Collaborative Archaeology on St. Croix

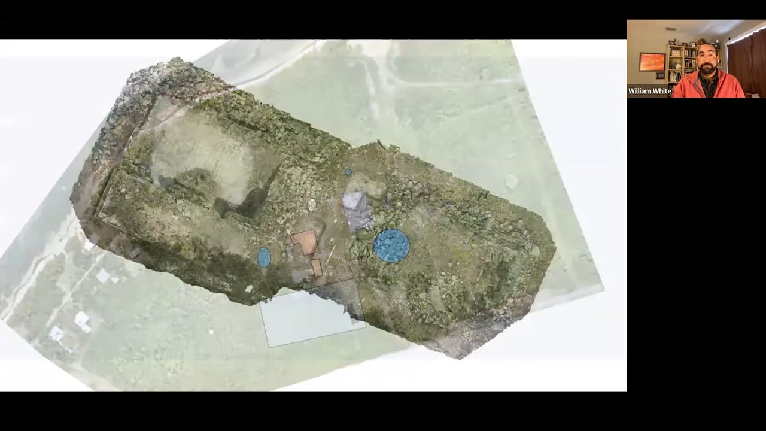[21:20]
Now, one of the things that we do here is we like to model the different buildings on the property, and we also create 3D models of our excavation units.
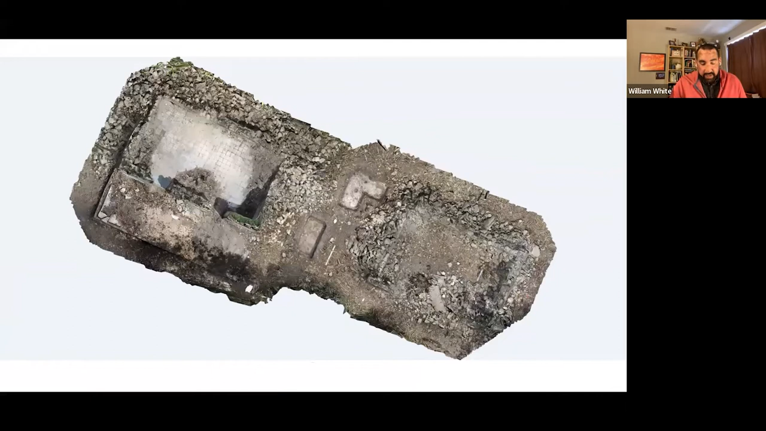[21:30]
And so, this is an example of the remains that the remains of a cabin that would have been used by enslaved people on this property.